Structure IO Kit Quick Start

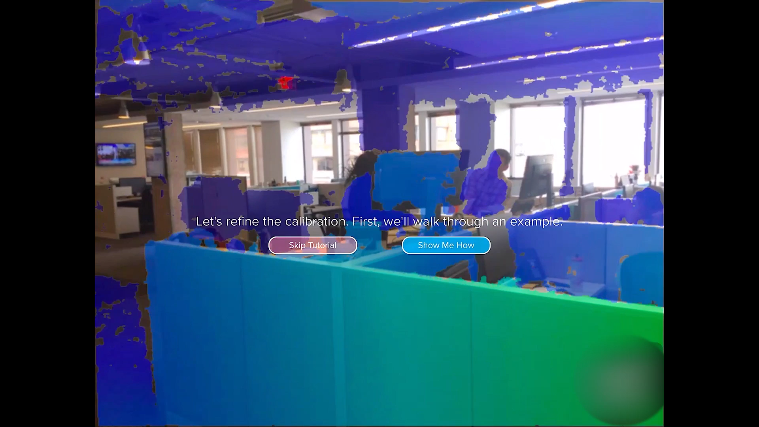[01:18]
And here, you're going to need to use the touch screen on the iPad to line up that color-coded depth view from the Structure with the image from the iPad camera.
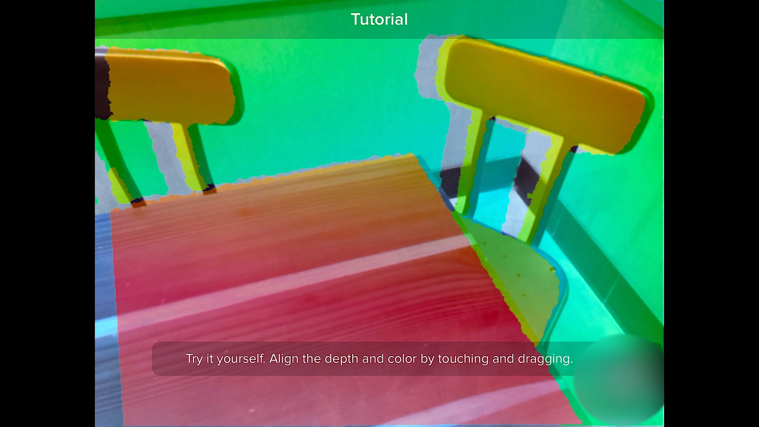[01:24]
Now, since the Structure's eye and the camera on the iPad aren't in the same spot,
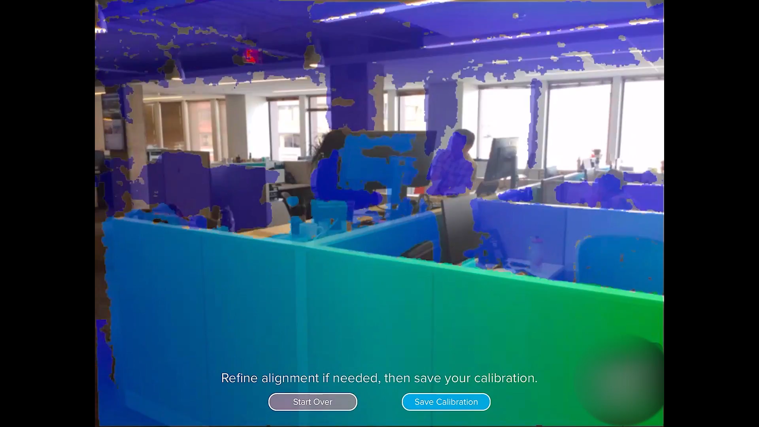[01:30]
they've got kind of an offset, you're never going to get a 100% perfect match on the entire frame.
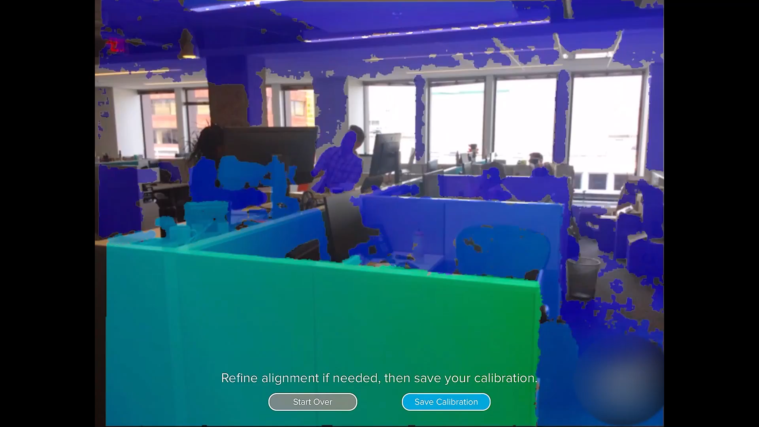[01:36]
But you'll want to make sure that either the foreground or the background line up as close to perfect as possible, depending, of course, on what you're scanning.
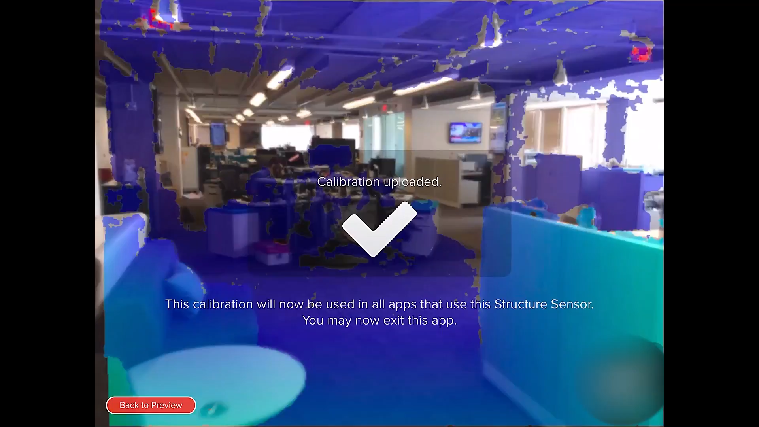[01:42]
Once we're ready, you can close out a calibration.
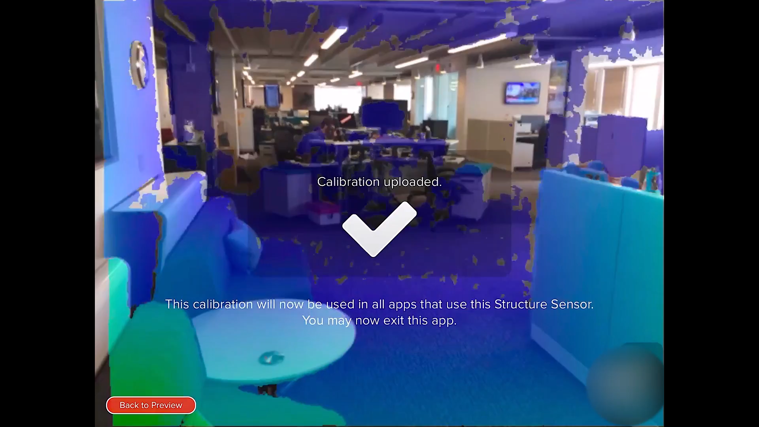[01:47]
Open up the app we're going to use to scan width, it sees 3D.